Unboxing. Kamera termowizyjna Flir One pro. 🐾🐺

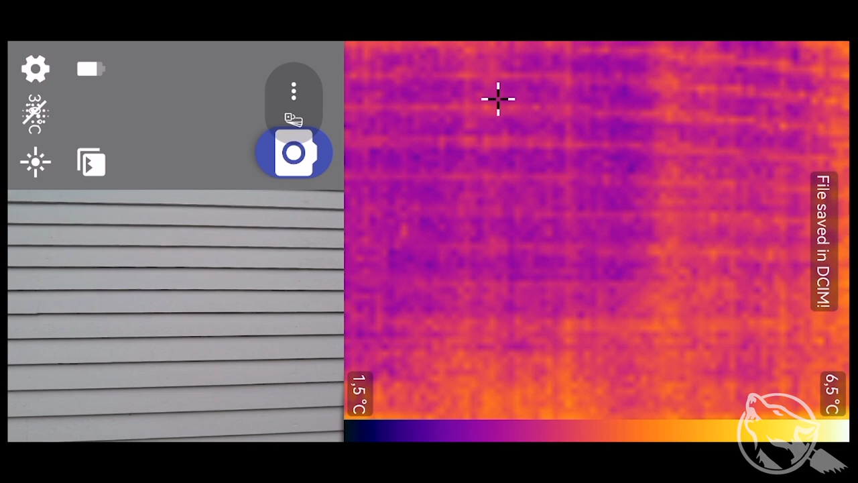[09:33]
On screen: scale top 6.5°C, scale bottom 1.5°C
Przejść tutaj. I zobaczyć.
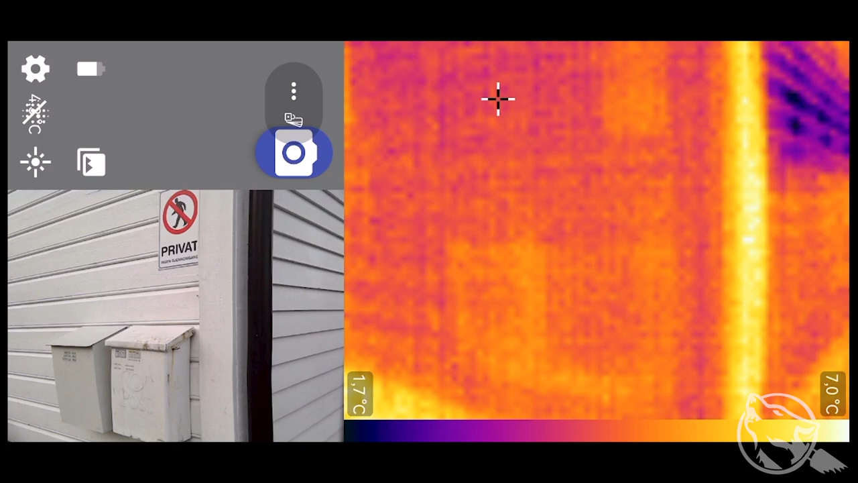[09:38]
On screen: scale top 7.0°C, scale bottom 1.7°C
No to tutaj to samo. Pompa ciepła.
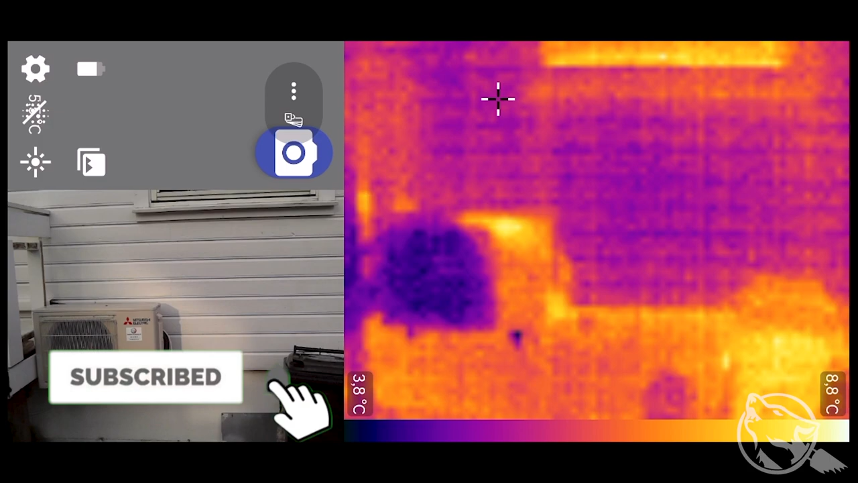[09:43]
On screen: scale top 8.8°C, scale bottom 3.8°C
Czyżby jakieś odmrażanie tu zaraz wchodziło. No i tu przy oknach. O, coś się rozjechało. Rozkalibrowało.